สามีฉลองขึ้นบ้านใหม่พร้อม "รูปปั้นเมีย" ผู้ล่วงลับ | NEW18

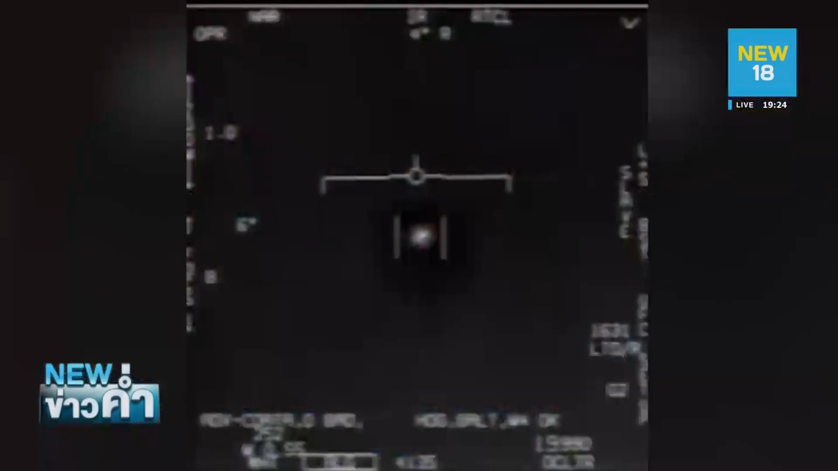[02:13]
สอบสวนถึงเรื่องที่เกิดขึ้นแล้วค่ะนี่ค่ะ จากภาพ ภาพนี้เลยหลายคน
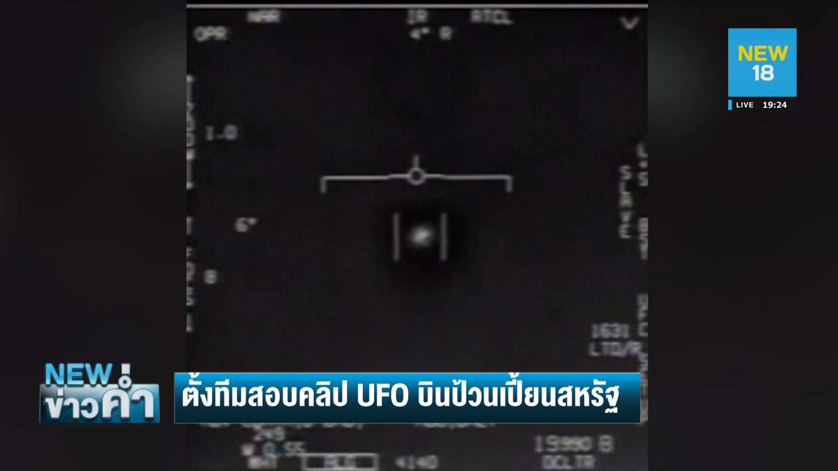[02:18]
ตอนแรกเห็นก็ตกใจหรือว่าเป็น UFO หรือเปล่ามอมบินอยู่แบบนี้นะคะเรื่องนี้จะด้วยที่
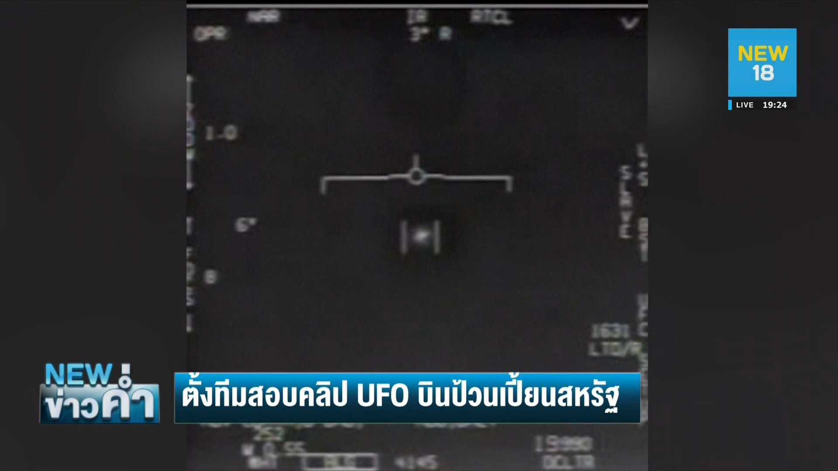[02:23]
กระทรงกลาหมสหรัฐสองรายเปิดเผยกับ CNN ค่ะบอกว่าทางกระทรงกลาหม สหรัฐหรือ Pentagonเขาตั้งทีมสอบสูญเรื่องของการพบเห็นอากาศยาลลึกรับ หรือว่า UFO